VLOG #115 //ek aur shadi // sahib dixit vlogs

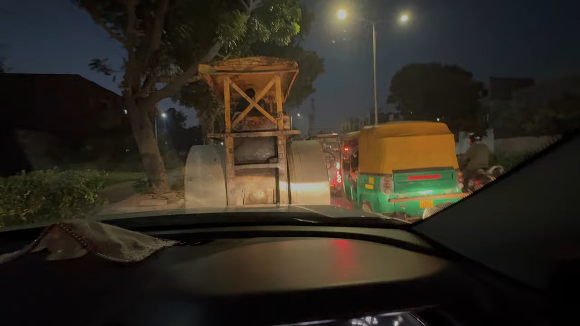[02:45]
ये टाइम ना यार बहुत ही खतरनाक टाइम है निकलने का सच में इतना जादा जाम होता है और मेरे सामने ये चोटा लगा दिया ये चल भी चीटी की चाल से रहा है 15 मिनिट होगे इसी रोड पर खड़े हुए बहुत जाम है यार ये ओफिस
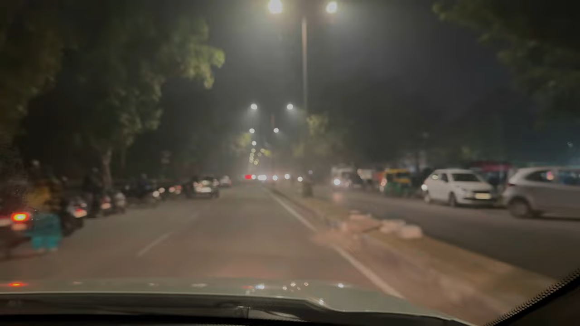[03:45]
अब बढ़काजी रस्ते में खड़े हुए हुए भाई खड़ा रहा हुए